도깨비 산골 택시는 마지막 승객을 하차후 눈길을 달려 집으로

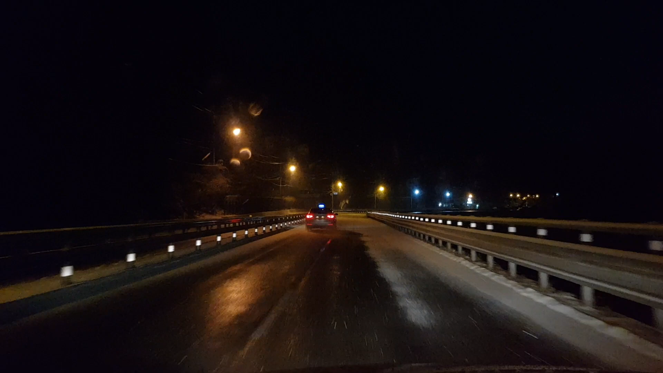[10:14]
어이구, 여기서부터 눈이 쌓였구나. 자, 여기가 눈이 잔뜩 이렇게 도로에 쌓여 있는데, 이것이 왜 그런가 하면은, 이 태백 지역 중에서도 해발 고도가 높은 곳이 있고, 또 같은 도로 노면이라도 어느 곳은 눈이 있고 어느 곳은 눈이 없고 이렇습니다, 여러분. 우리 그 블랙 아이스 그런 것도
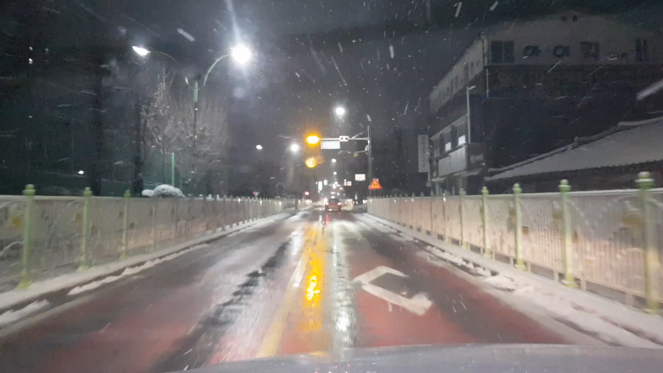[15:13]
자, 퇴근 시간이 되고 밤 시간이 자꾸 깊어져서 그런지 몰라도 눈발이 점점 굵어지는 것 같습니다, 여러분. 자, 밤에 너무 많이 안 오기를 좀 바라면서